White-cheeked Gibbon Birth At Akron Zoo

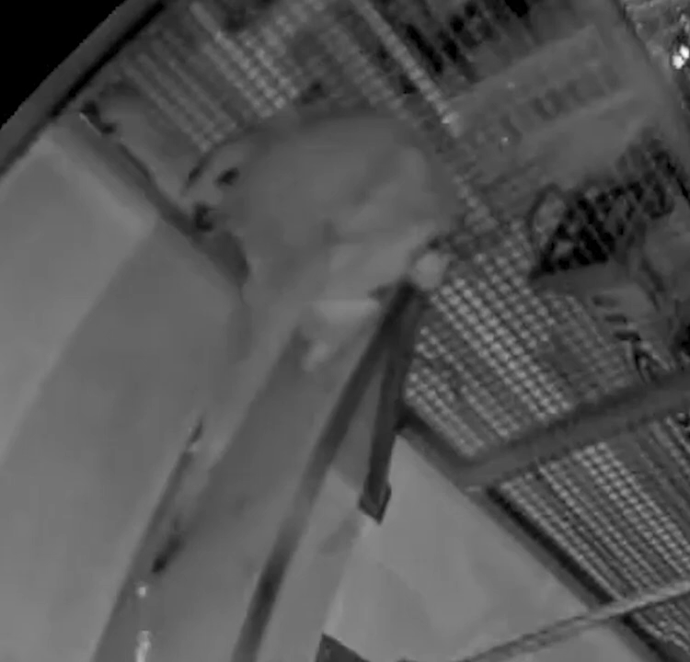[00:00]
Parker the gibbon gave birth at Ohio's Akron Zoo on Thursday, December 9th at around 9 p.m. White-cheeked gibbons are arboreal, which means that they live high in trees.
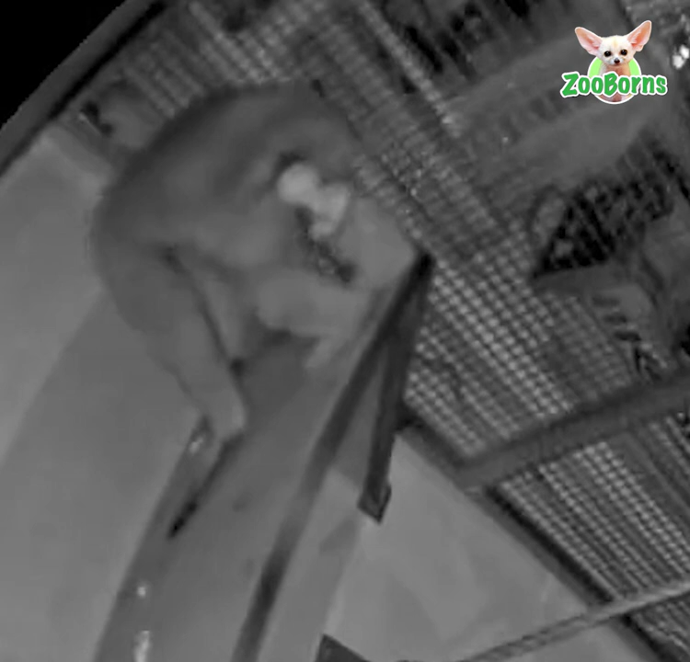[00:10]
Gibbons are more likely to give birth high up, and Parker is protecting her baby from the beginning as she catches the infant during the delivery. She immediately begins grooming and cleaning the baby.